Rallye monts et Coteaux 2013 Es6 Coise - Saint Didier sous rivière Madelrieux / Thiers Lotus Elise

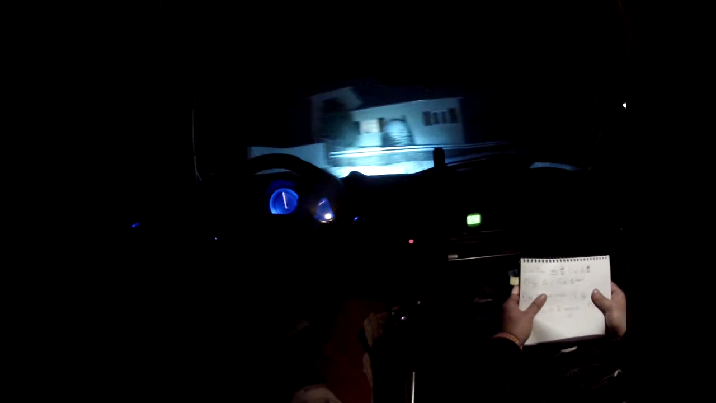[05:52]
Gauche 100 au village, frein avant la maison. Gauche 100 au village, frein avant la maison et droite 70, attention, maison. 70, attention, maison.
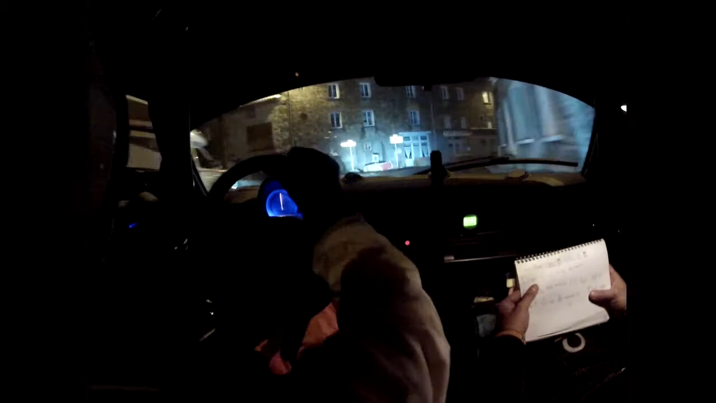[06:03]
Et droite léger, attention, pour gauche 90, attention, trottoir. Et droite 90, pas corde, reste au milieu, pour gauche léger. Gauche léger, et 30 mètres, à la croix, gauche 110, pas corde, attention. Et droite 120 léger, 120 léger, 120 léger,